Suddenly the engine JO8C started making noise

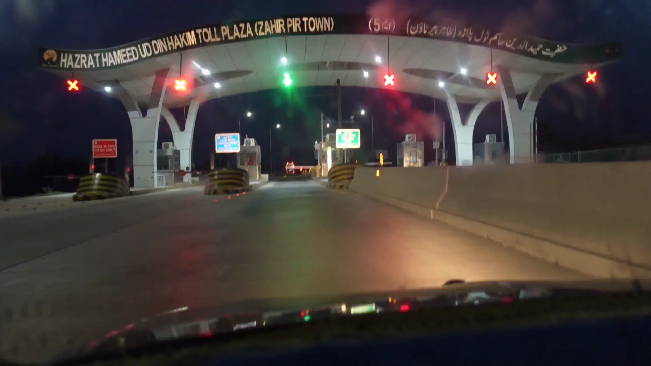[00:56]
ये पहुँच चुके हैं मोटरवे पे, तो माशाल्लाह मोटरवे पे सफ़र जल्दी तय होता है।